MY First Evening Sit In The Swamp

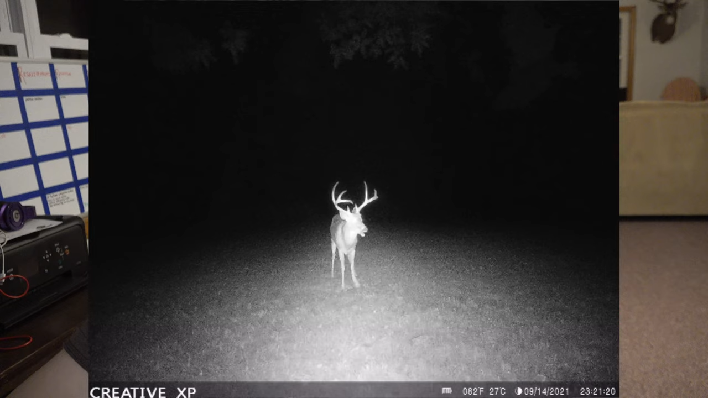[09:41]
I have one nice 8-point that's definitely a shooter that I've been getting pictures of, and he's really the only nice buck that I've got pictures of so far. Where I'm hunting in Ohio, I have to shoot a doe first, so I've got to get out there and shoot my doe and then check the doe in, and then I'll have the ability to buck hunt at that point. But yes, I do plan on hunting out there. Next question, what's your favorite food plot seed? So I think the best bang for your buck when it comes to attraction and the most food is maximum blend brassica.